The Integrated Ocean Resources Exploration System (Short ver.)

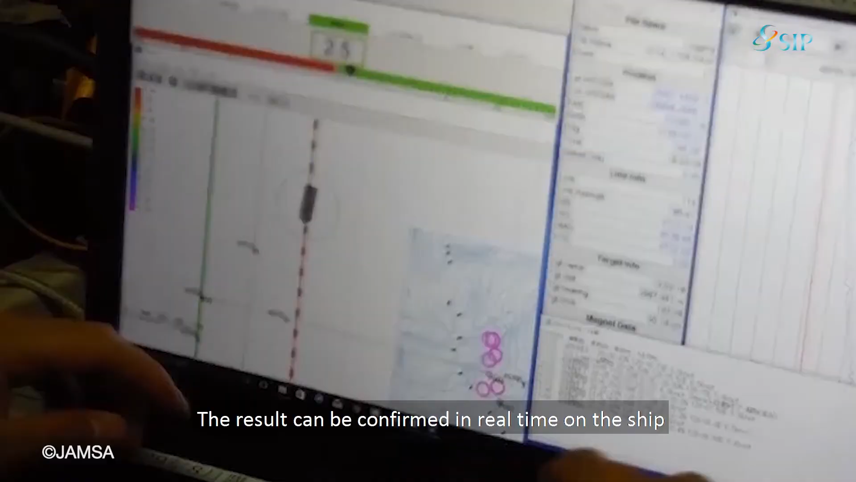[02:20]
Wow! You can observe the seabed in real time from the ship.